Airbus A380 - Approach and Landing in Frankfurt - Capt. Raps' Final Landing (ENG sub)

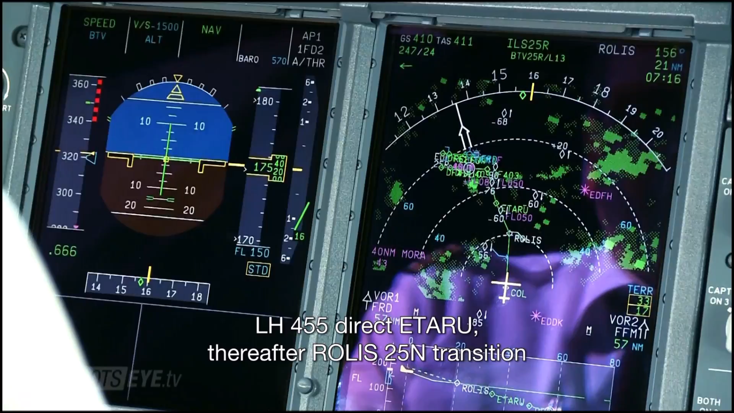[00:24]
Lufthansa 455, direct Etaro, thereafter, roll is 2, 5, November, transition. Lufthansa 455, descent flight level 180. Lufthansa 455, descent flight level 180.